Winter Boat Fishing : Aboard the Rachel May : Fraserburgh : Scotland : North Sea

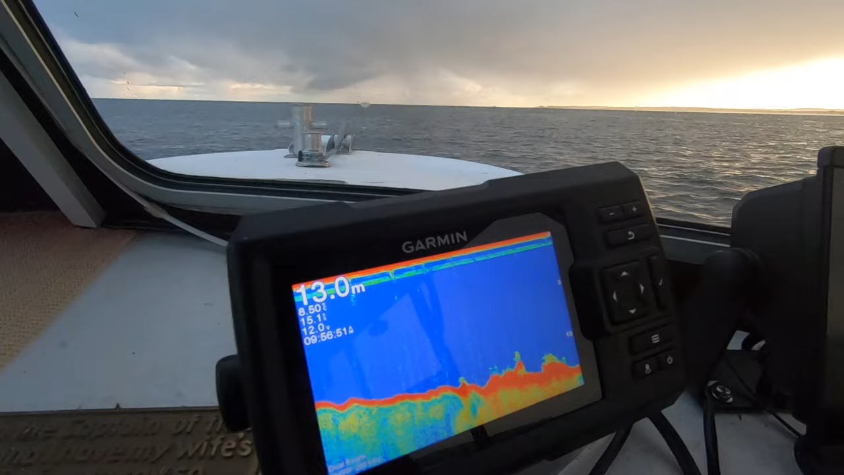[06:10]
On screen: depth 13.0 m
Some plain bits here, looks good. Yeah, it looks good. You're freshening it downwards here.
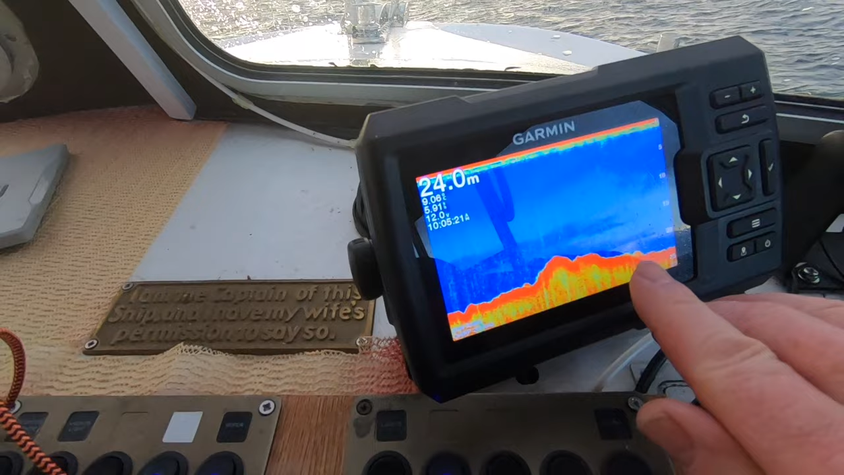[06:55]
On screen: depth 24.0 m
Can I see that? Lovely hard ground. Yeah.
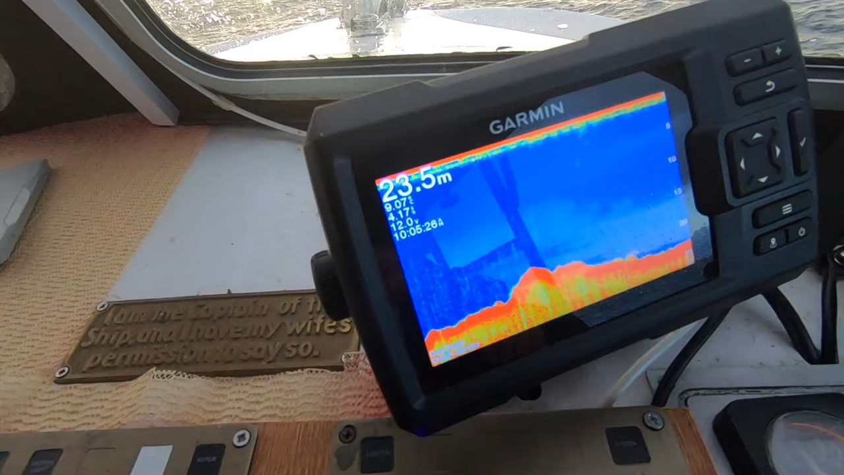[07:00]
On screen: depth 23.5 m
That's what we like to hear. So we're on the first drift here. I'm almost down on the bottom.
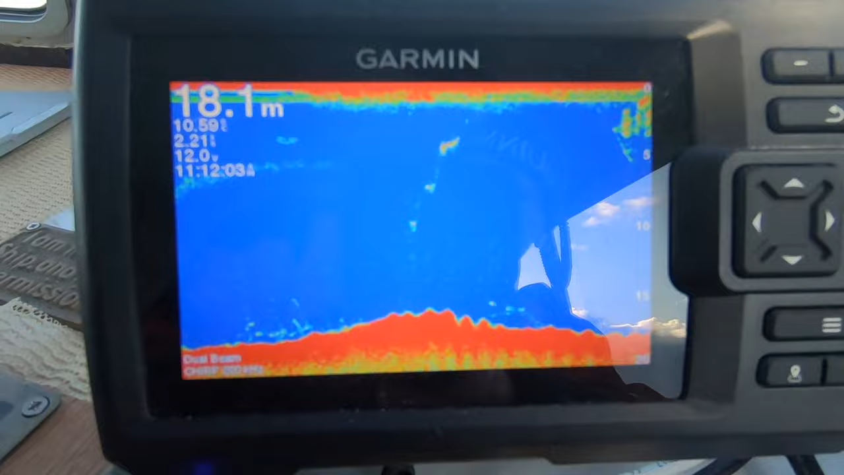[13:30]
On screen: depth 18.1 m
Now, there's some good markings on the bottom here.
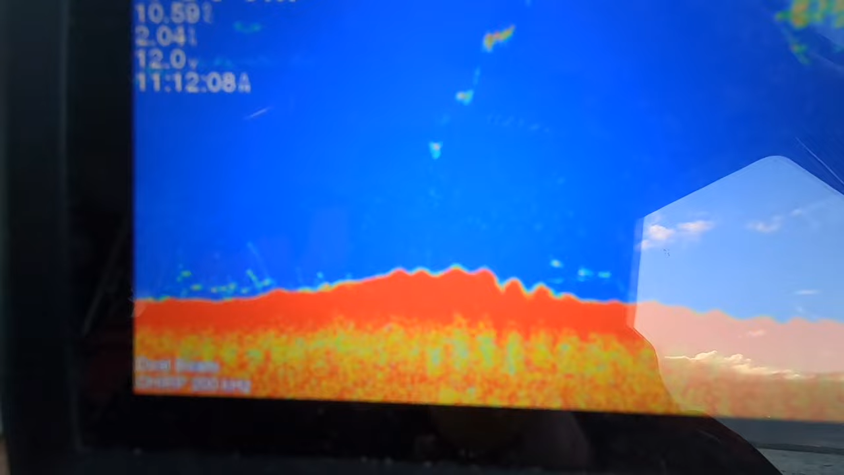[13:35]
We're in 18 meters just now. So, I've changed back to the bigger hooks, the Savikis.